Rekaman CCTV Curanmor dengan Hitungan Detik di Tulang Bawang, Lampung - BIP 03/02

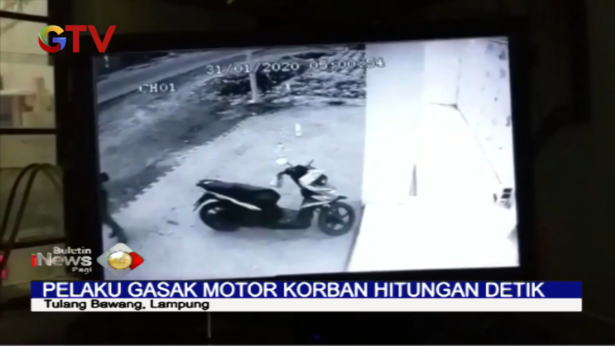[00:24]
Pada rekaman kamera pegawas terlihat seorang pelaku menggasak motor milik karyawan minimarket di area parkir. Pelaku merusak kunci kontak dengan menggunakan letter T dan langsung kabur ke arah selatan.
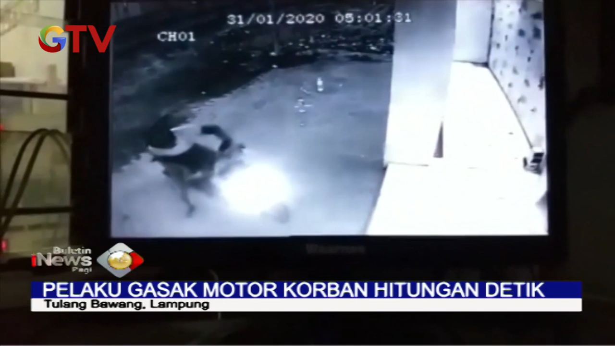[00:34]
Menurut saksi Bata, aksi pencurian tersebut berlangsung begitu cepat.